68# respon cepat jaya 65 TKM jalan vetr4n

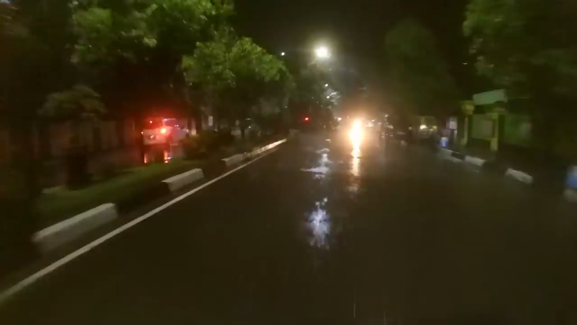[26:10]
Jadi ini di TKP Jalan Jati atau depan di depan gelanggang Hasanuddin, Lurah Hasanuddin.